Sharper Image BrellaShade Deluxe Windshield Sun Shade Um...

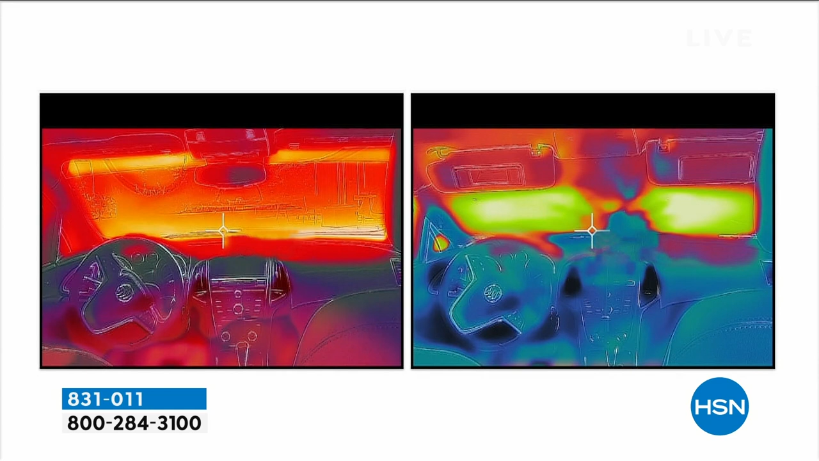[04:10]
but it's also going to keep the temperature down up to 30 degrees in your vehicle.
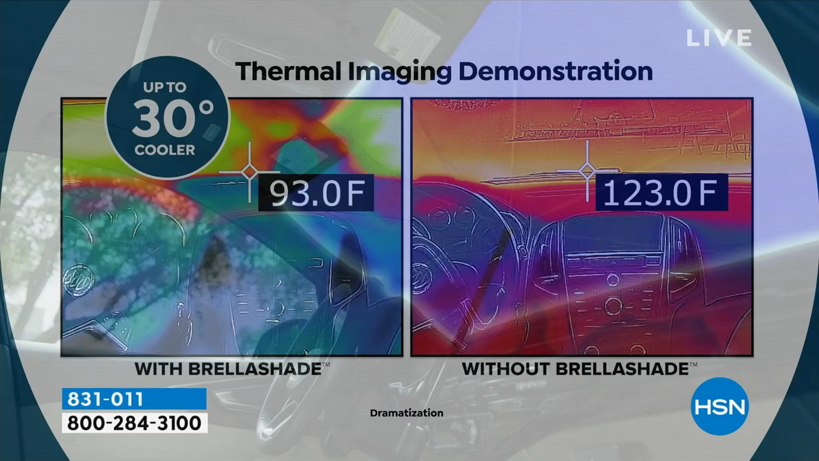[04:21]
But look at the difference. How dramatic is that? 30 degrees. Some days, it's the middle of the day if I'm coming here, right? It takes me about 30 minutes to get here.
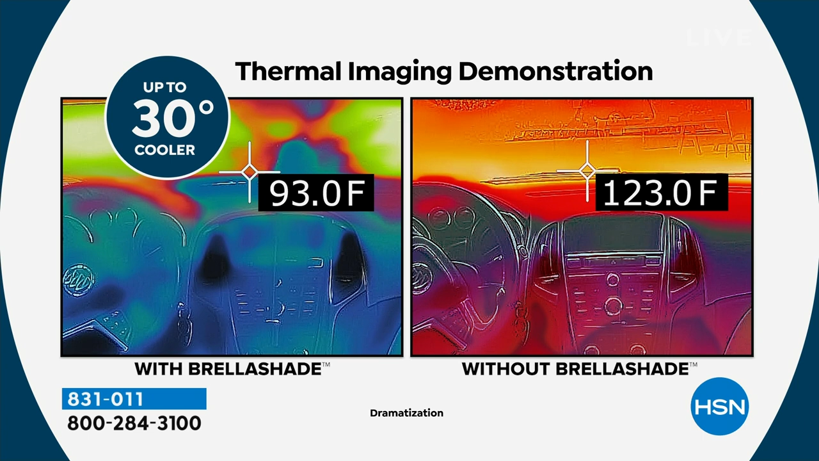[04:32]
It takes 15 for my air conditioning to kick in. I'm halfway here and I've been sweating for 15 minutes. Yes, right. It's crazy. Yeah, it's true.